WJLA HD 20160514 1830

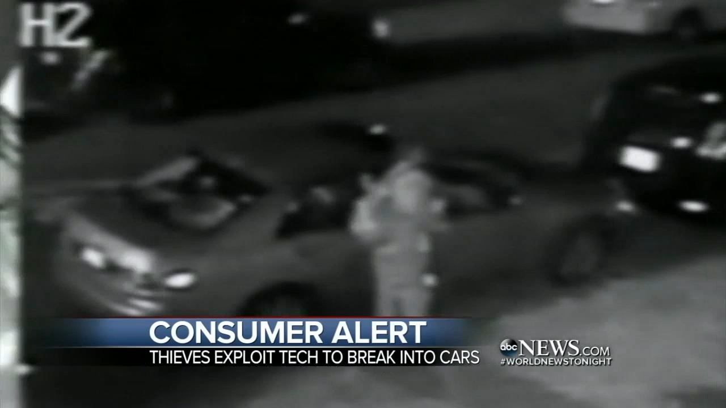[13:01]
breaking a thing in California this alleged thief using some sort of device to unlock the car walking away with a laptop and an expensive custom bike a similar incident caught on camera outside this home in Seattle